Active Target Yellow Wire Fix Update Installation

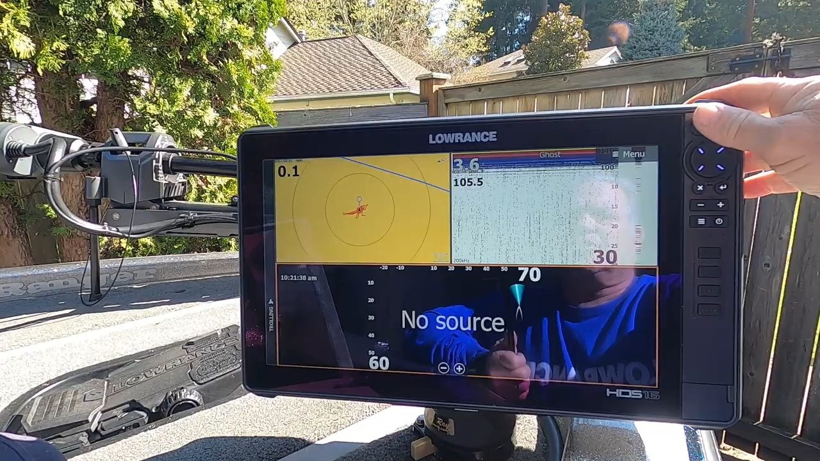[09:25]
And we'll go back to pages, settings, sonar, active target installation.
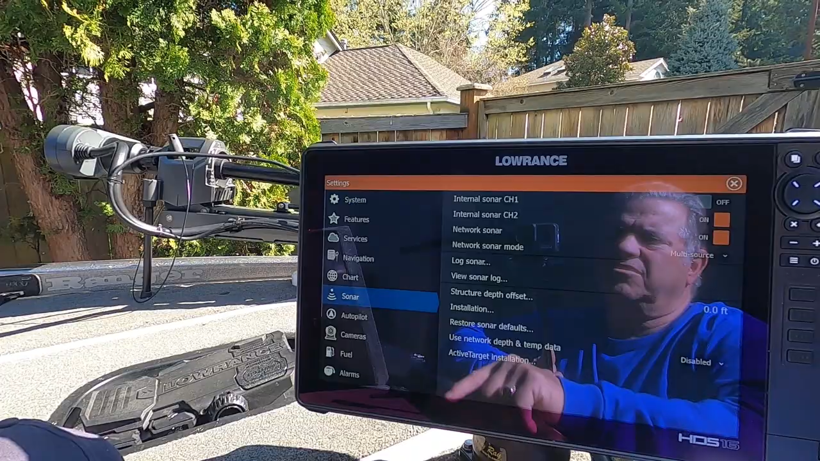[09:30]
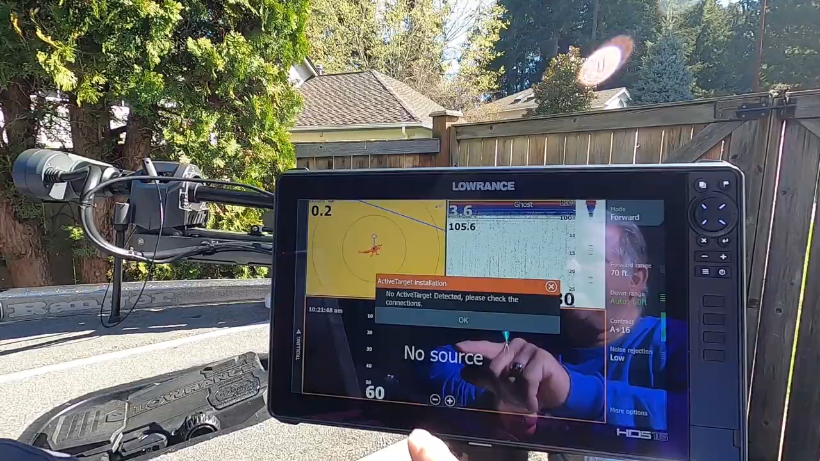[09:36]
OK, now the active target is turned back off again. So let's go back over to here and turn the active target back on.
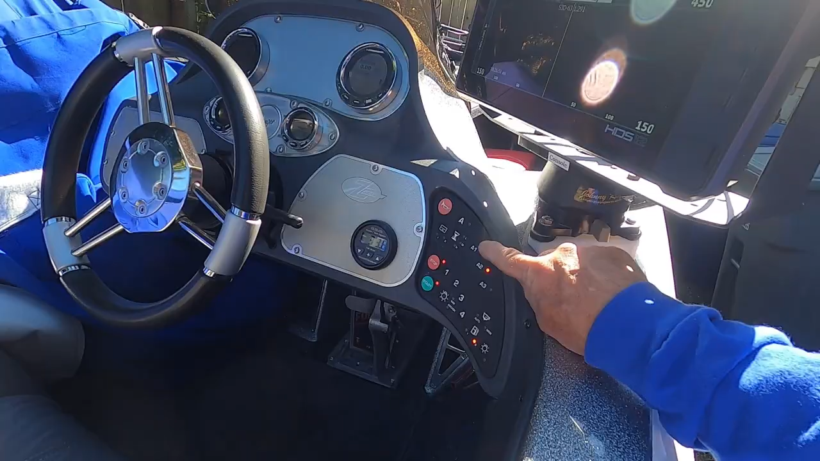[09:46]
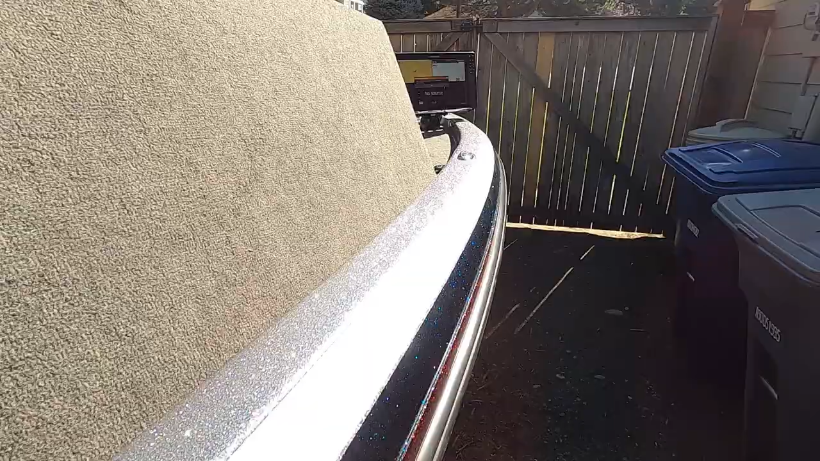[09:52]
You see, it says no source because the box was turned off.
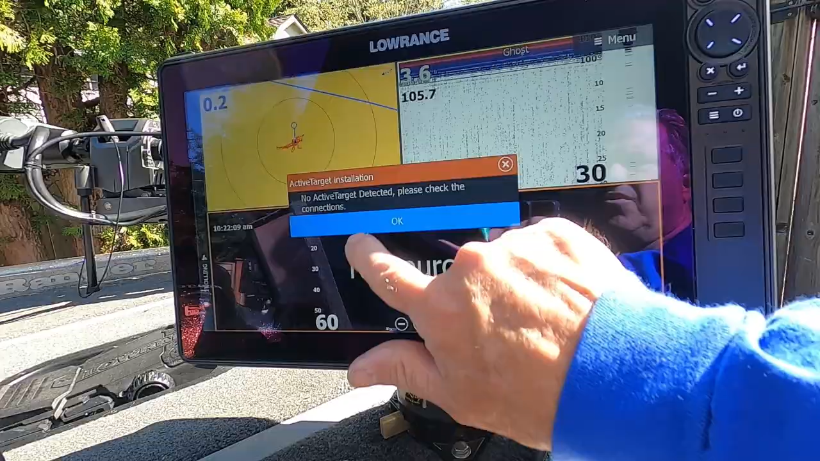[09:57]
So we'll click OK. Now let's look at the box.
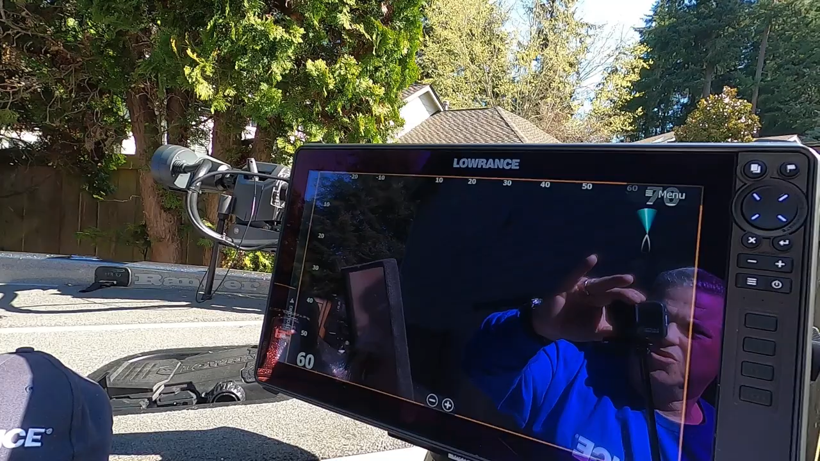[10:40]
And the no source message that was on my screen before is gone now. Let's double check to make sure that the software installation works properly.
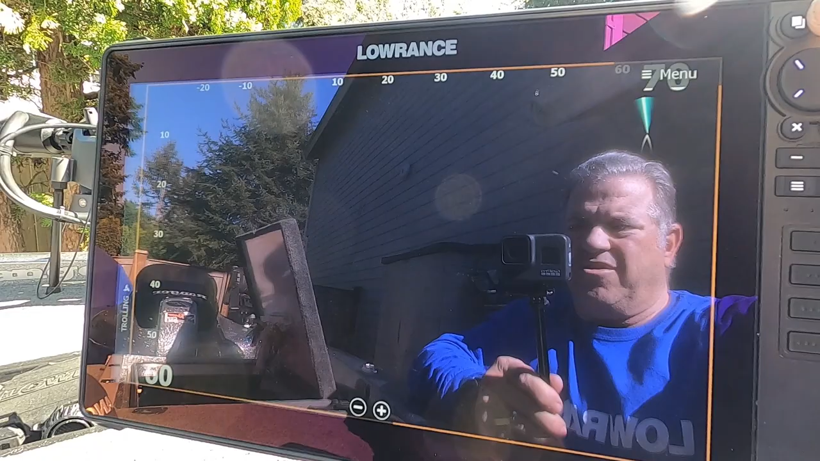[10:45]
We'll press the pages button. Settings.
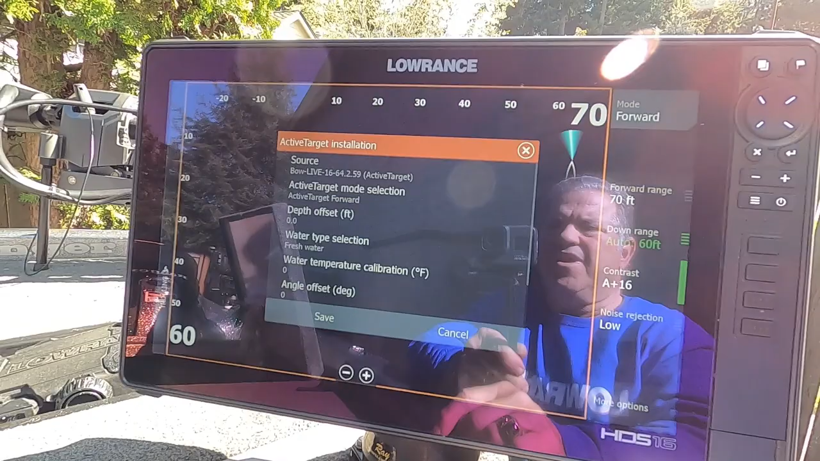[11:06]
OK, and you can see now it's got the .59 software.